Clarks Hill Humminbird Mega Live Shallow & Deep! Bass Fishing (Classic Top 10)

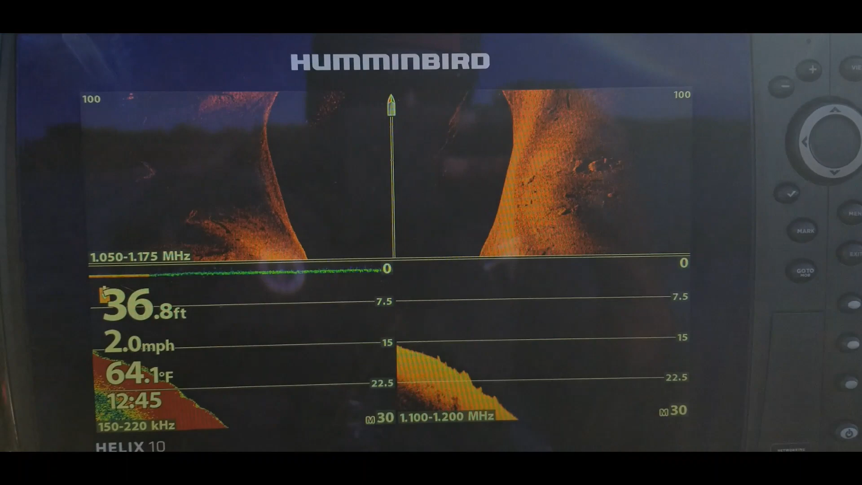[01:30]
On screen: depth 36.8 ft, water 64.1°F, speed 2.0 mph
all right just scanning this area trying to locate some fish you can see some rocks right there
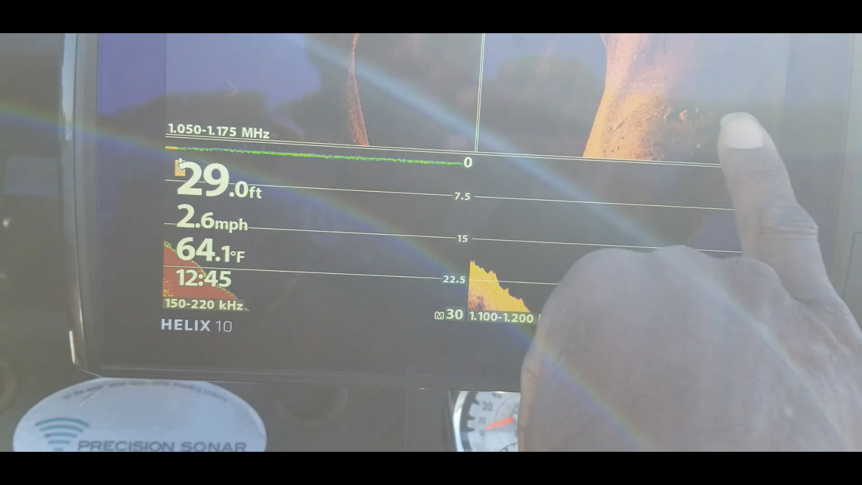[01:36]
On screen: depth 29.0 ft, water 64.1°F, speed 2.6 mph
nice little ditch just looking for some suspended
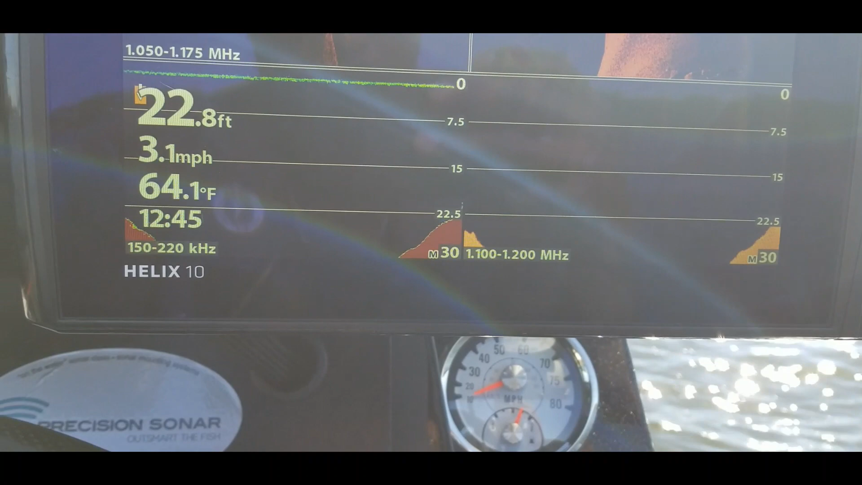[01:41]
On screen: depth 22.8 ft, water 64.1°F, speed 3.1 mph
fish all right let's see
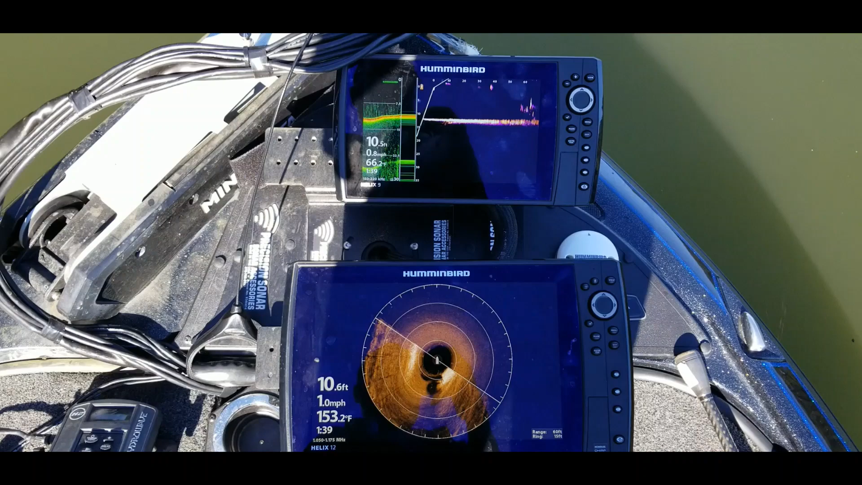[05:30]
All right, guys. So basically all I'm doing is running down the bank shallow right now with a crankbait.
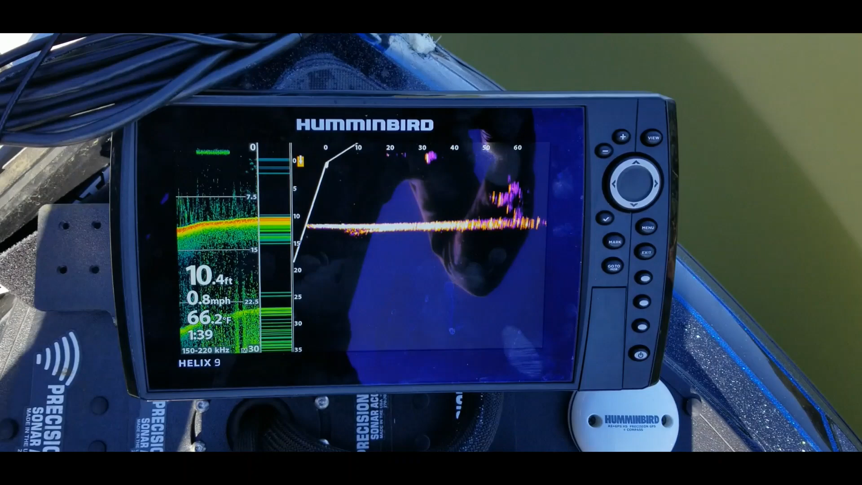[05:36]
On screen: depth 10.4 ft, water 66.2°F, speed 0.8 mph
And this right here, you can see me coming up on that structure.
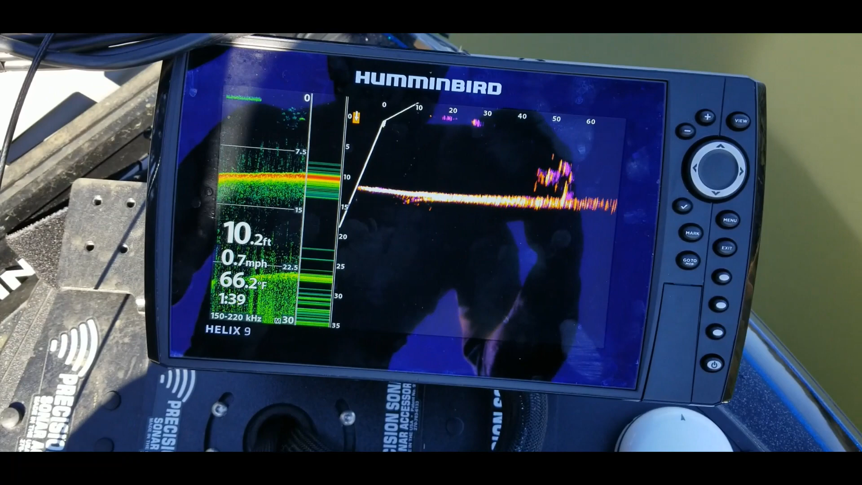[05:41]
On screen: depth 10.2 ft, water 66.2°F, speed 0.7 mph
That's basically a laydown. And the way that I know that is I can
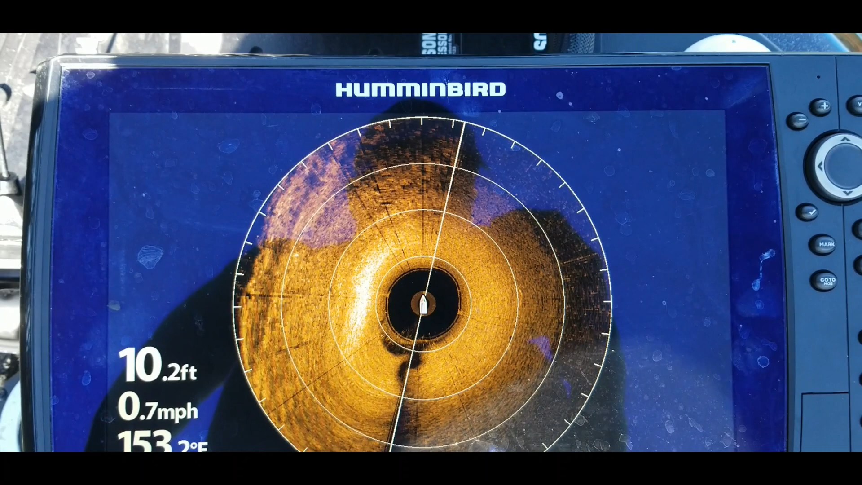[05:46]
On screen: depth 10.2 ft, speed 0.7 mph
look up here on the Mega 360 and you'll be able to see that start coming into view in just a second.
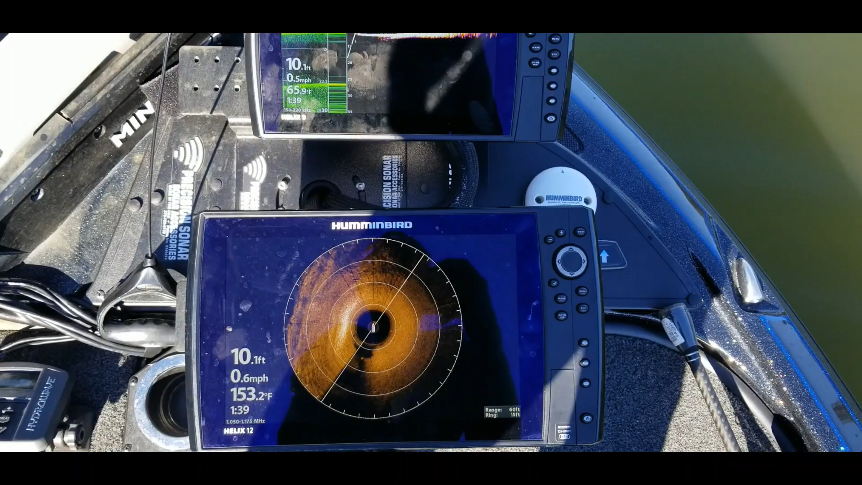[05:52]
On screen: depth 10.1 ft
But I may be able to tweak this and get that image a little bit better. But since I have the 360, I'm not really worried about that right now.
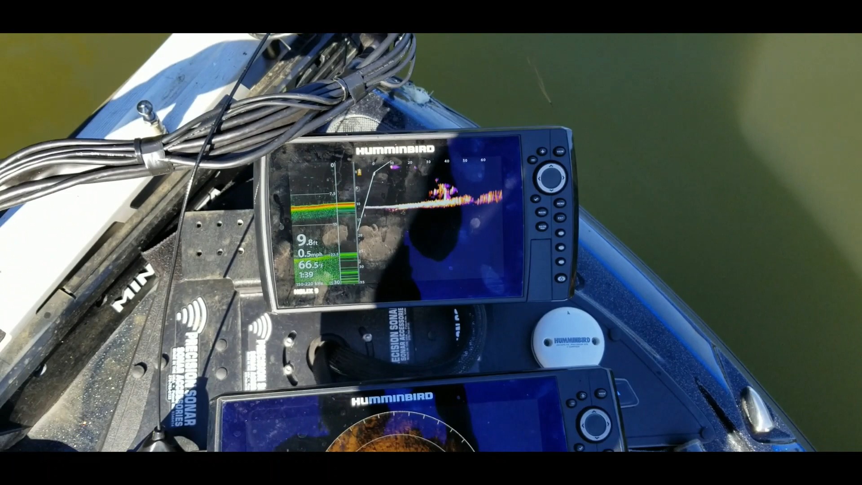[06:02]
I just know that I can go ahead and fish that. But that's what I just caught those fish out of. Let me just back off of it just a little bit.
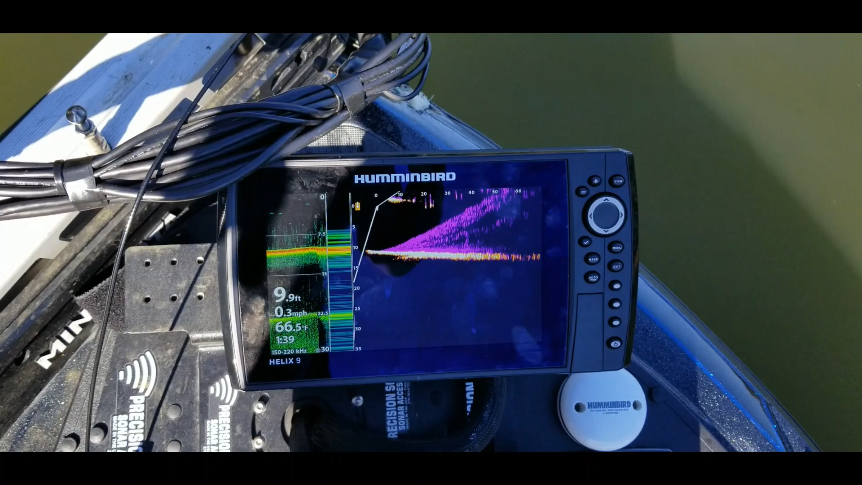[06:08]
On screen: depth 9.9 ft, water 66.5°F, speed 0.3 mph
And I have my range set out at 70.
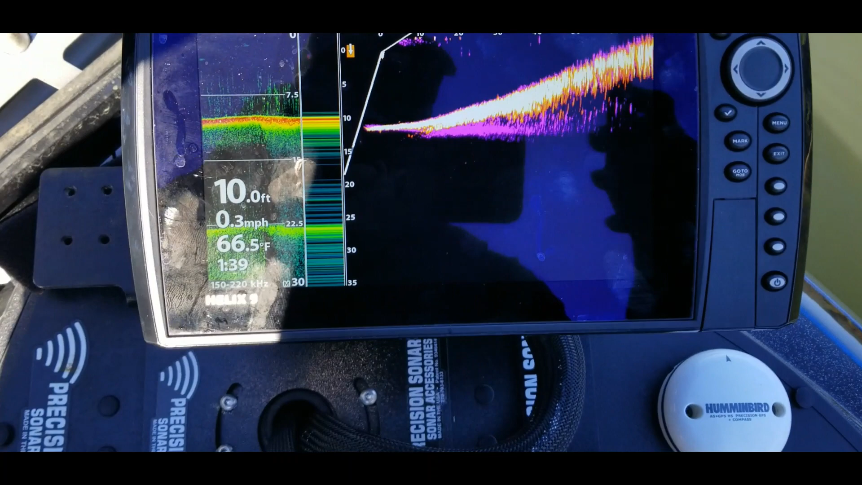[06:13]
On screen: depth 10.0 ft, water 66.5°F, speed 0.3 mph
So now that I've found that structure, all I do is hit the menu button, come down, and change that 70.
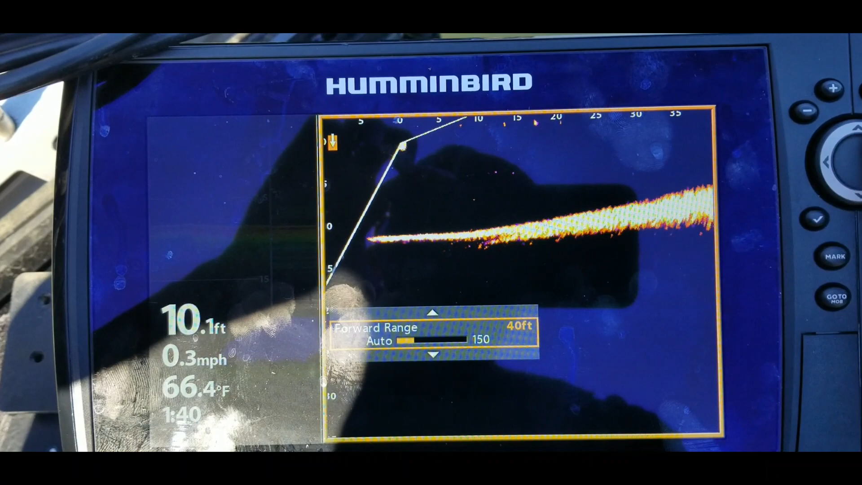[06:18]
On screen: depth 10.1 ft, water 66.4°F, speed 0.3 mph
I drop it back down to about 45, let's say 50 feet. Now let's go 45.
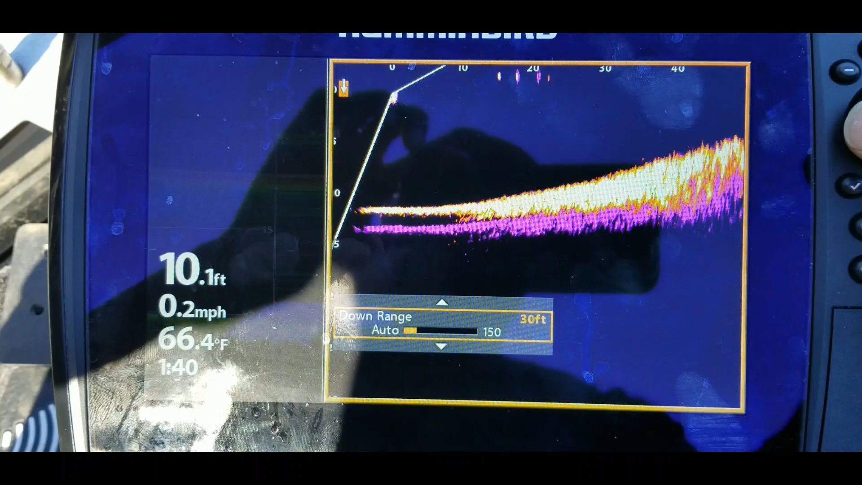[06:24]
On screen: depth 10.1 ft, water 66.4°F, speed 0.2 mph
All right, 45 feet. Exit back out of there.
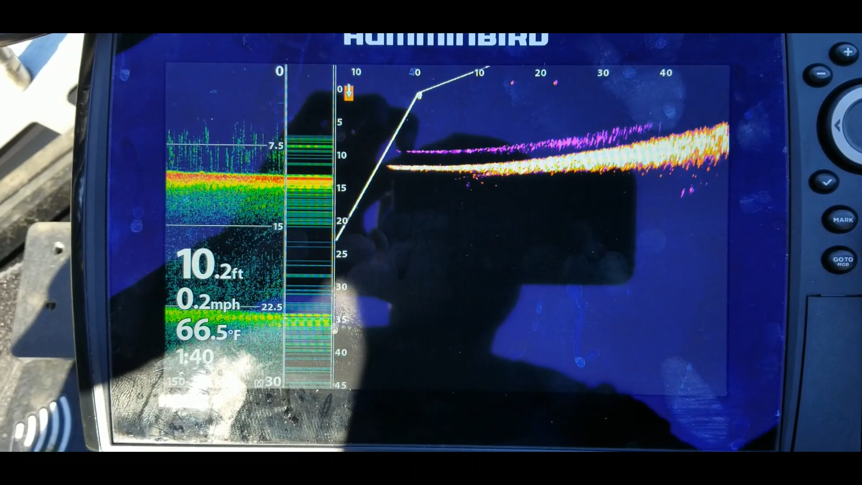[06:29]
On screen: depth 10.2 ft, water 66.5°F, speed 0.2 mph
And then that will give me a clear, the picture will come in a lot clearer for me.
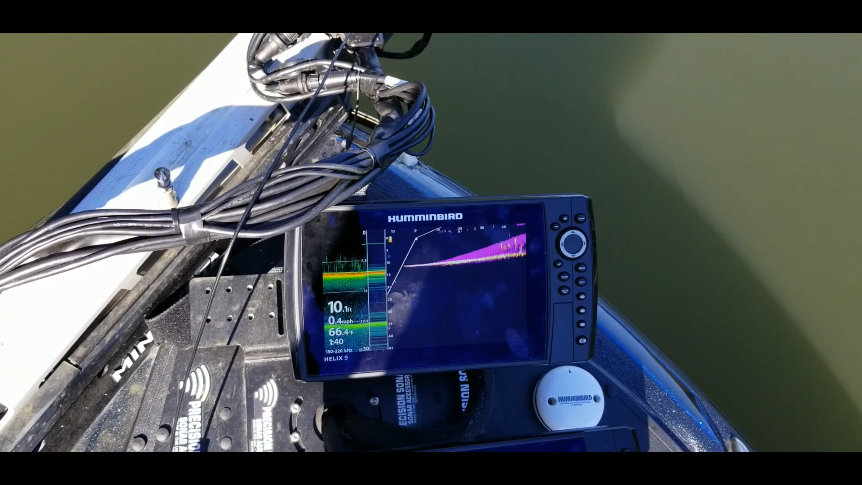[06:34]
Now that I've dabbled in a little bit closer.
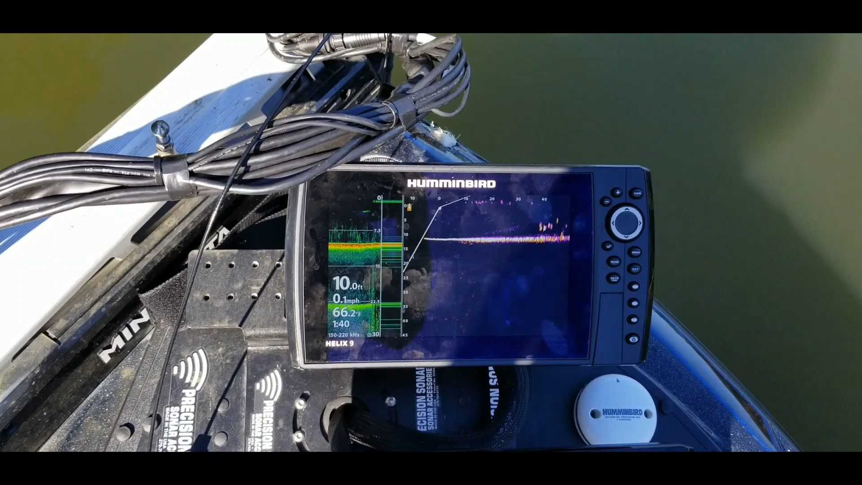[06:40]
On screen: speed 0.1 mph
But as you can see, I'll get a little closer. And now I can see the fish moving around in there. I'll be able to see the tree itself.
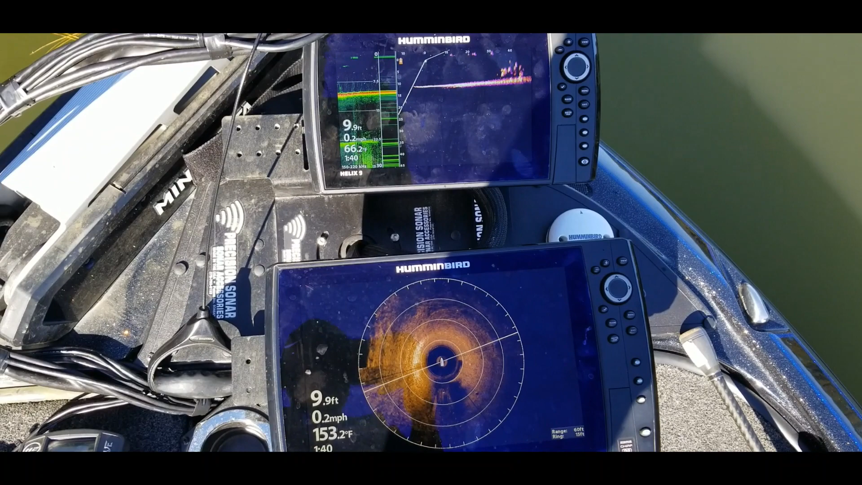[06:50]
On screen: depth 9.9 ft, speed 0.2 mph
And then let me just get over here so I can show you on the 360.